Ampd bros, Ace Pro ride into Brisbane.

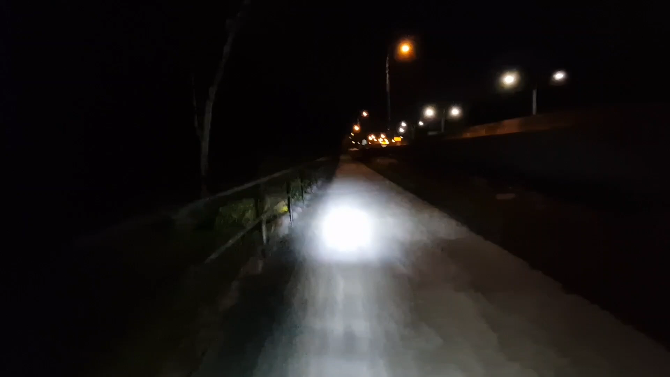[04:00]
And this is the less glamorous part of the home, this is on the Vela one, let's go past Holland Park, I'm sorry, Greenslopes area, I think, and it's been a good ride, the bike's done surprisingly well, at the speed that I have selected, it's doing very well, it'll use a lot of battery, it's been a good day, it's hard to believe that this bike track, it's just for bikes,